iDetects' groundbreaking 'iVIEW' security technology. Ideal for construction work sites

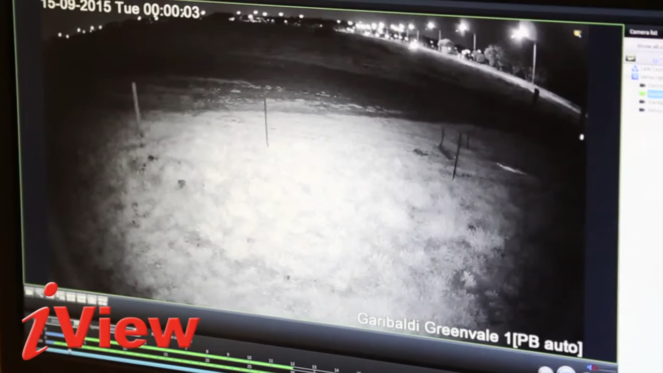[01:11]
You can record at night, with its night vision capabilities of up to 35 meters. Have the footage backed up to a nominated server or cloud space.